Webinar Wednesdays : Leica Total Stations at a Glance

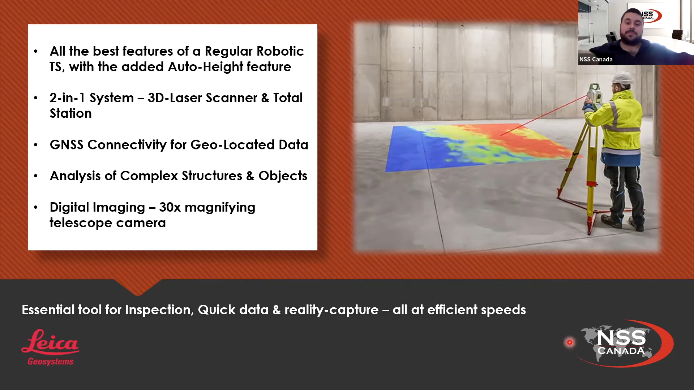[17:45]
So you can actually really zoom in onto your data that you're trying to pick up to really see if you're getting that corner of the building while you're in downtown Toronto. It's a really neat feature to have. So if we just quickly look at the specs for the MS-60, it's got the onboard software of Captivate,